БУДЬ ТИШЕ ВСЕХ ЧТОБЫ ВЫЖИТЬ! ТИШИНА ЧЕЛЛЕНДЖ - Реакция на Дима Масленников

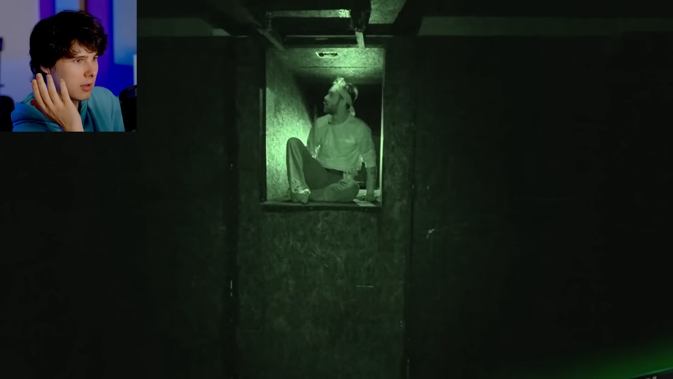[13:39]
10-метровая пропасть 10 метров это примерно четырехэтажный дом
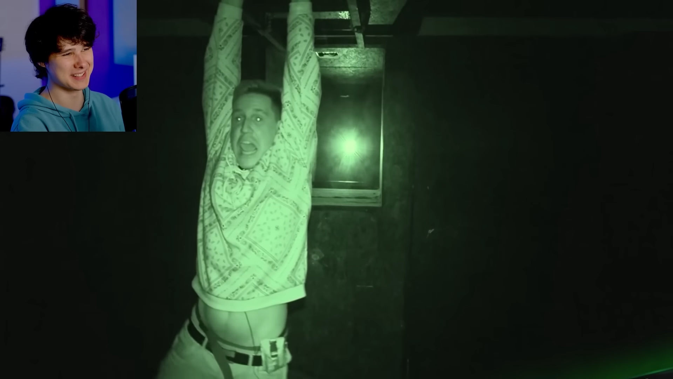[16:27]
так и начал сандертейл упадима все еще висит там а это масляника что ли
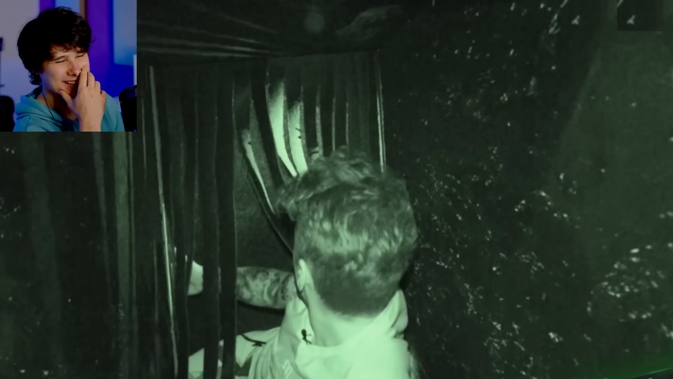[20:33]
Что это такое? Тараканы его не удивили, а вот ковролин висящий.
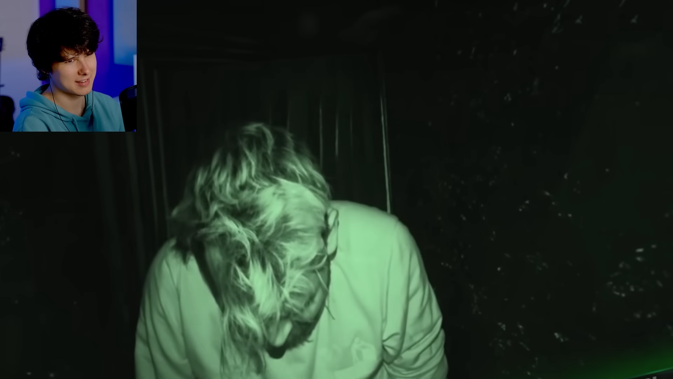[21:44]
Ох, холодно. Да блин. В бассейне есть вот эта перегородка. До нее налит уровень воды.